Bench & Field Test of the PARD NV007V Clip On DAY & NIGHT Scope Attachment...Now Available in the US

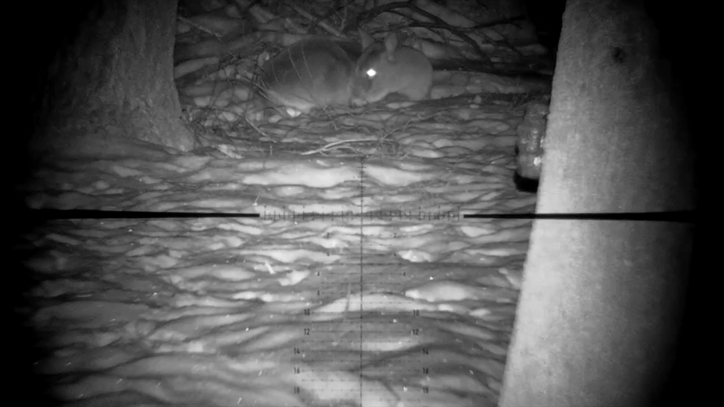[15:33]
but I think it is worthwhile to see the quality of the day scope because it is pretty good. But what you want to see is how does it work at night.
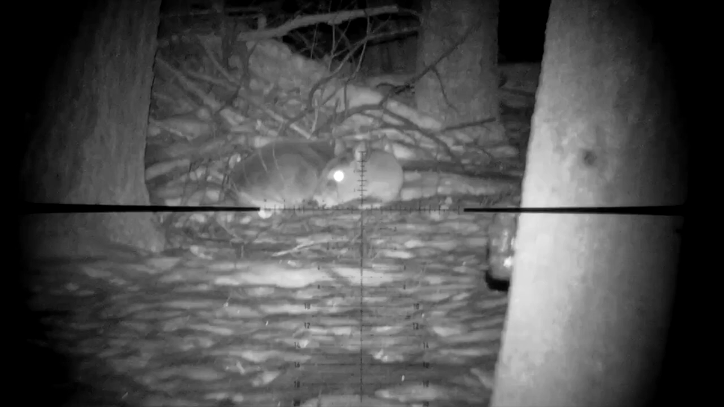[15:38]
So here we are at 50 yards
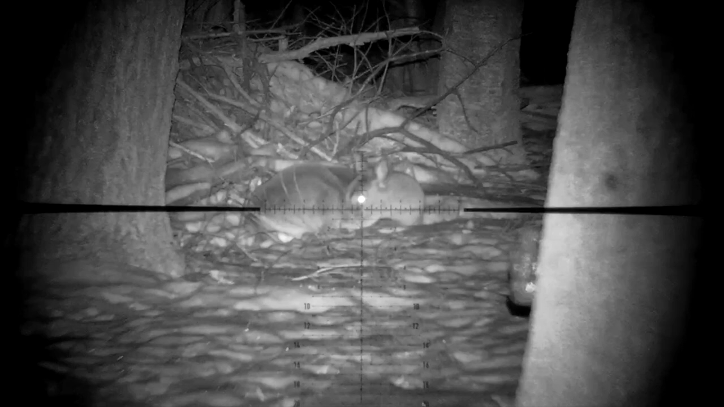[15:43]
looking through the first focal plane element optics helix 4-16 scope. We're using the onboard illuminator and in a couple of minutes we'll cycle through the different levels.
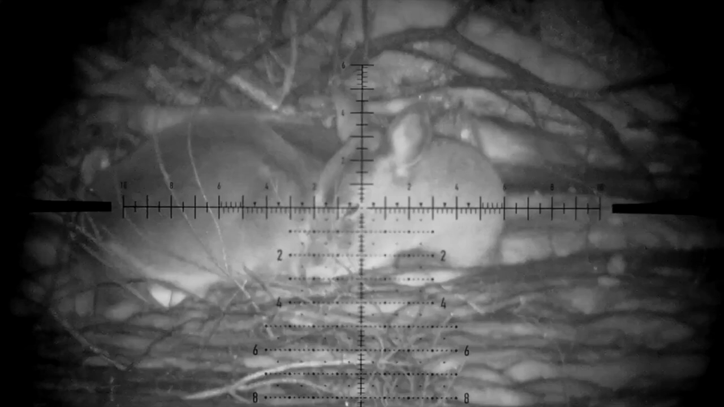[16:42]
This is on illumination level 1.
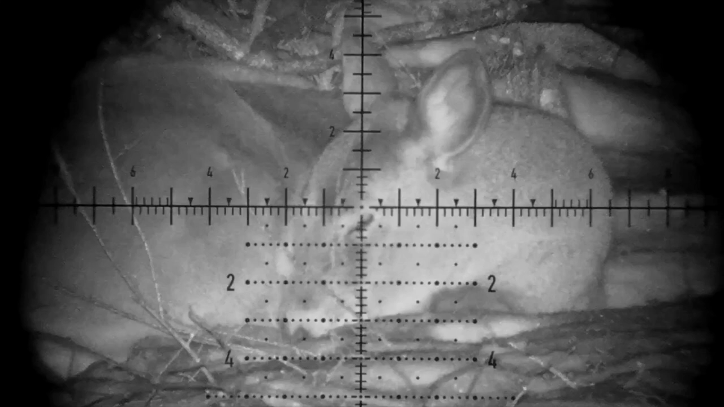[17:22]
This is at maximum magnification, so 16 power. And remember that the focus of the deer in this case is based on the use of your parallax. I'm going to run through the changes on the onboard illuminator.
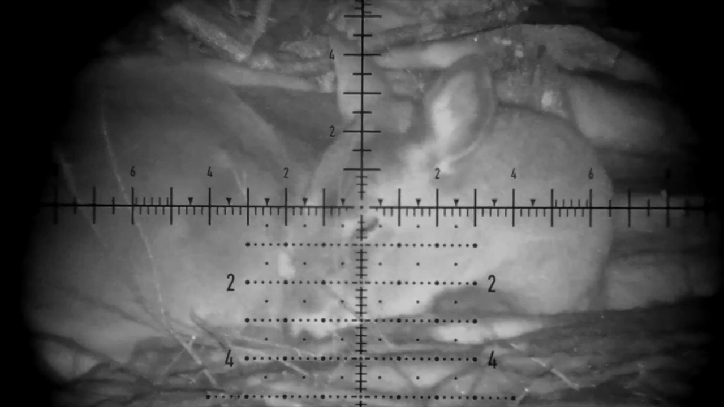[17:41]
And so it flashes just a little bit as it adjusts to the change in light. But really, almost all the shooting I've done, I have left the illuminator on setting number one and it's worked perfectly for me.
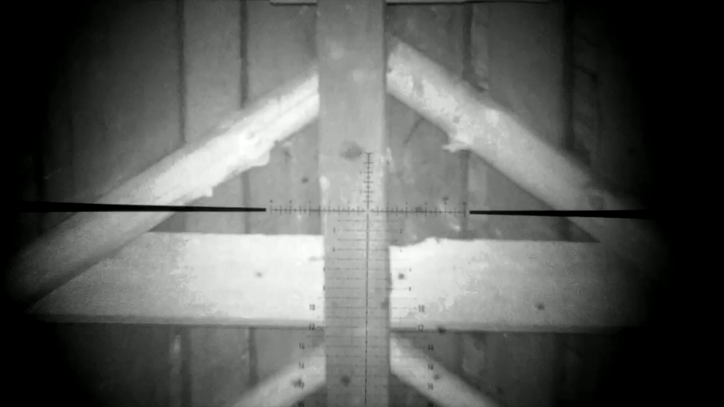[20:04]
The barn we're in has three silos outside of it and we stepped out and kind of took a peek up around one of the covered ladder sections and this happened.
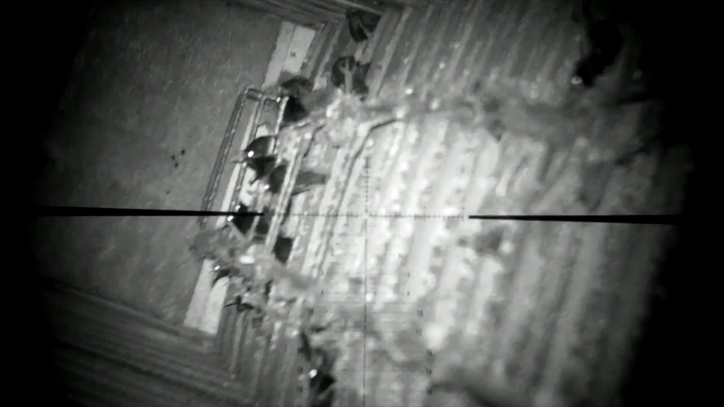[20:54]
It turns out you can make it rain starlings if you get to the right place at the right time. It was really hard to figure out and calculate, well, calculate's the wrong word,
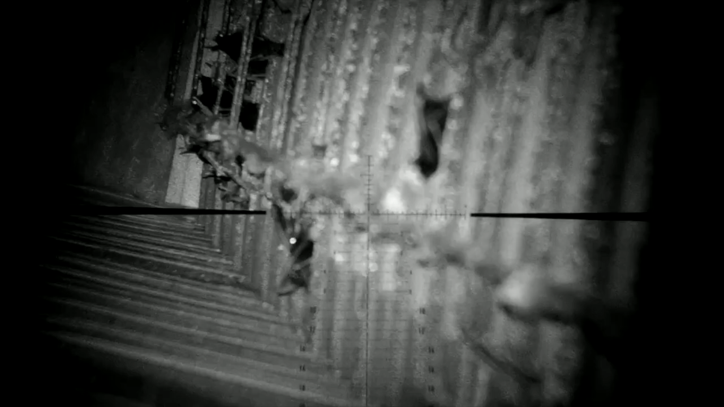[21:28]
But as you can tell, we did figure it out.
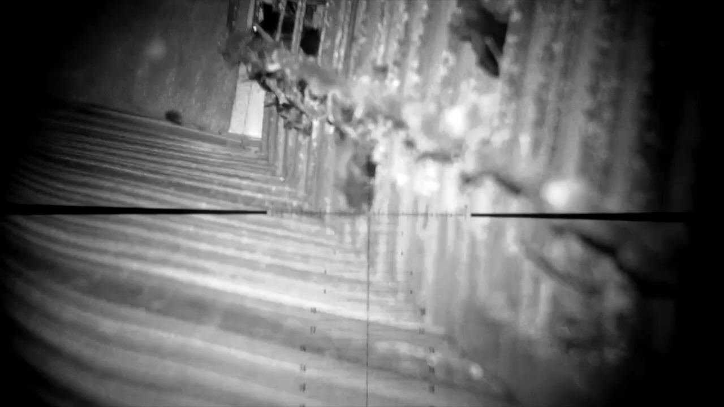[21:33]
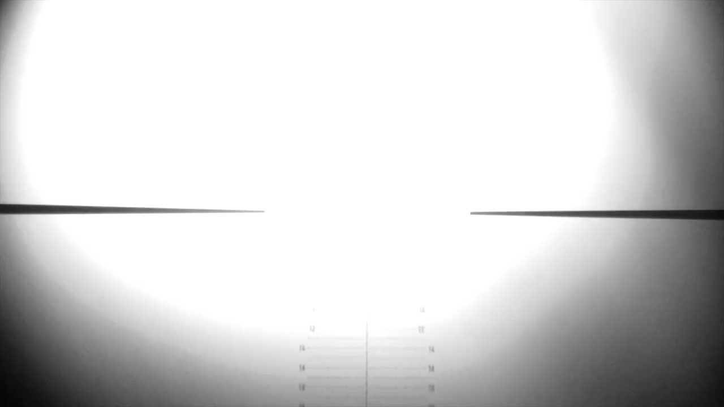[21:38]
The challenge was shooting in the dark on uneven ground with a sharp metal surround on our head and
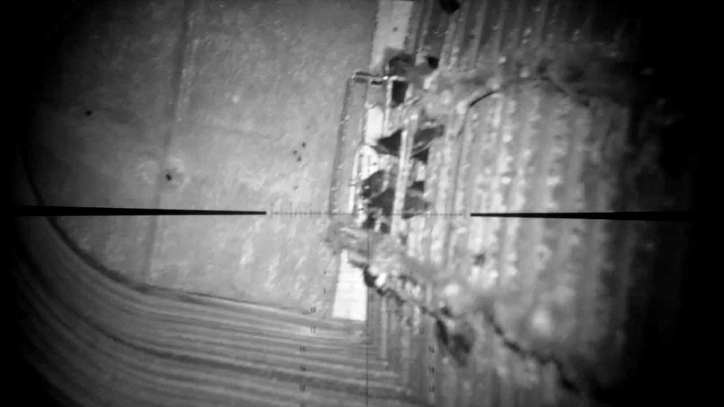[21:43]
starlings dropping and dive bombing on top of us.
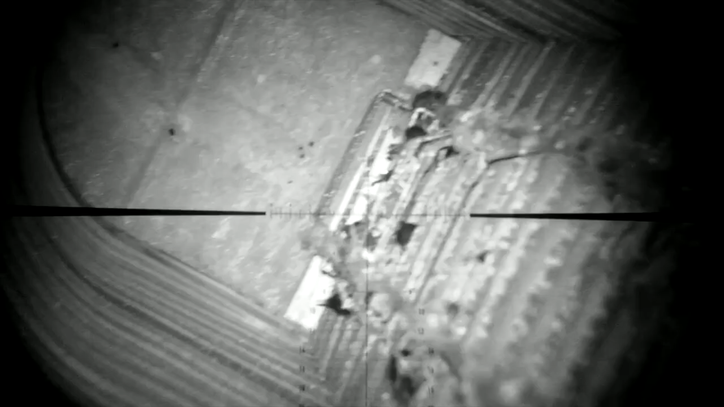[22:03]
About two-thirds of them fell into the open hatches back into the silo and what that meant was that while we couldn't recover them, they'd be left there for the cats the next morning.
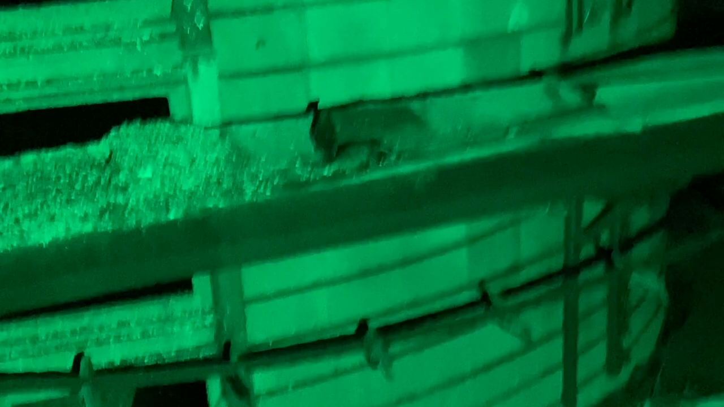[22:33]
Starlings don't like to fly at night so occasionally we had them just land on the ground not willing to move and yes everything in that trough is bird feces.
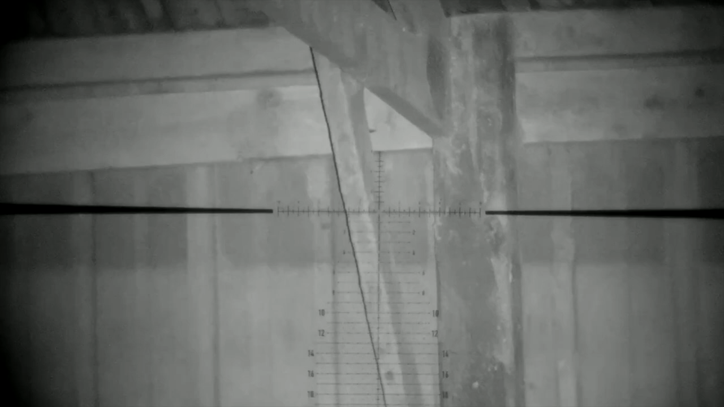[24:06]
That was at about 30 yards and at a different part of the barn this pigeon was taking refuge from the wind and cold.
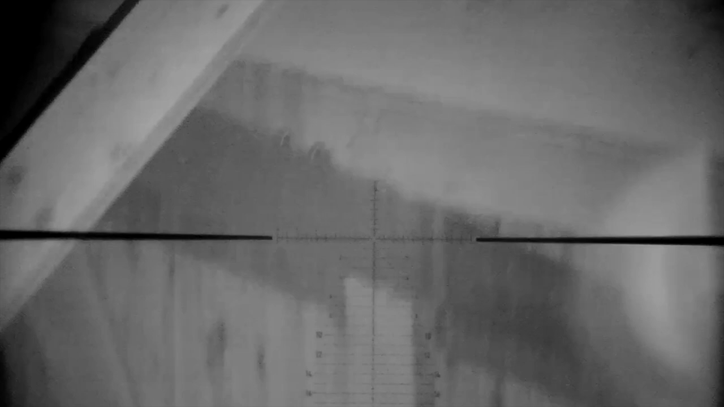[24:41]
These two wisely kept their heads down.
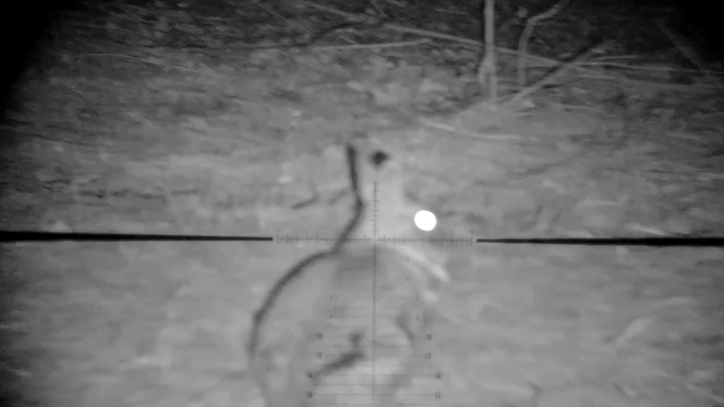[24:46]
And finally we come to a pair of rabbits who've been digging up the pasture.
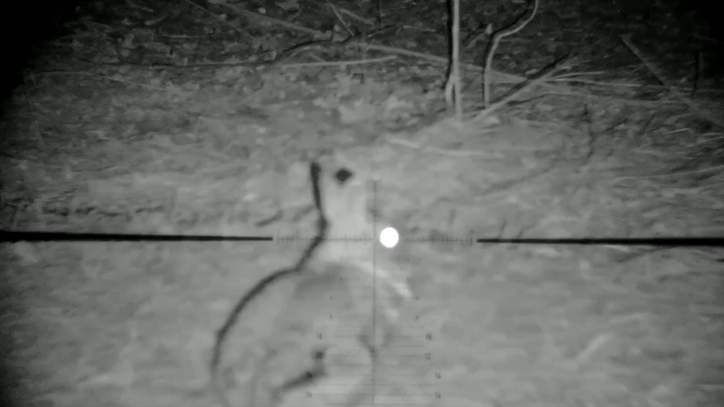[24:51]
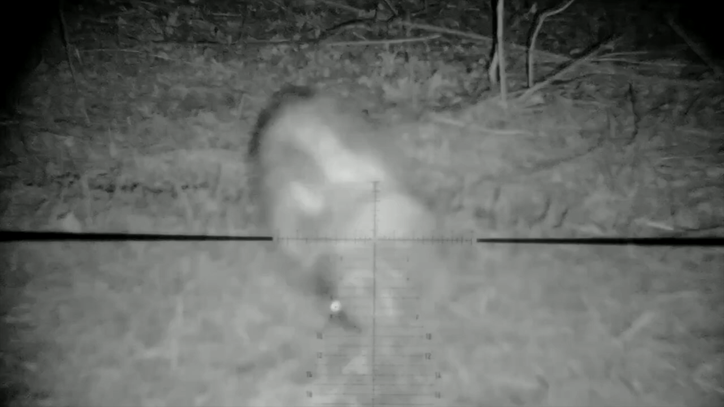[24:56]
I didn't have the parallax quite right on that one but this one looks a little bit better.